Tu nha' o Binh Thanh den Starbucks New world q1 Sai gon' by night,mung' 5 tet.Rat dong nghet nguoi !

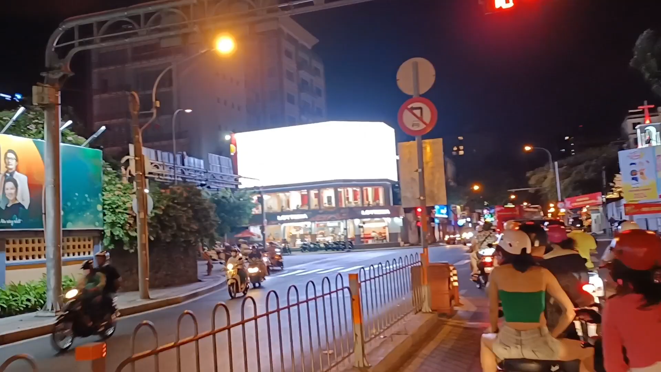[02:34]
Lớn lên, bán đi rồi. Làm cái bàn là màn ảnh lớn kìa ha.
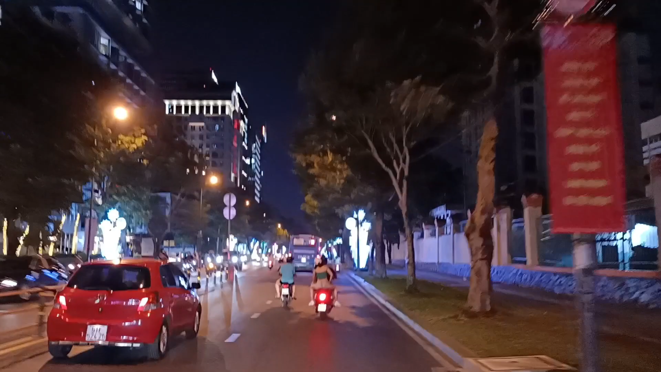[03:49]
Ở đây năm nay ông làm những cái rọ bắt cá đẹp, chỗ hồ Thiên Văn nè, đẹp ha.
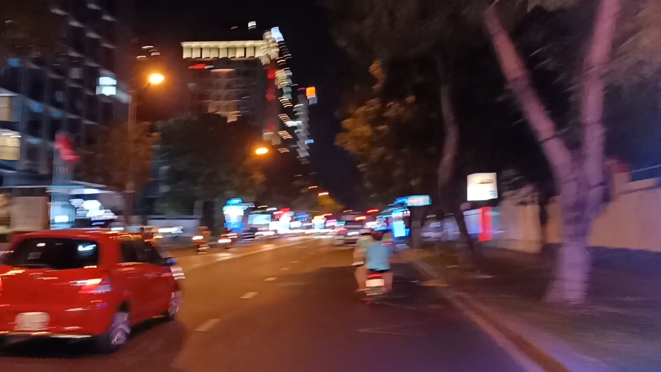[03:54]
Giống Noel ha, Noel nó có làm không? Noel thì nó trắng đẹp sao, nhưng mà nó không có mấy cái đèn văng ngang.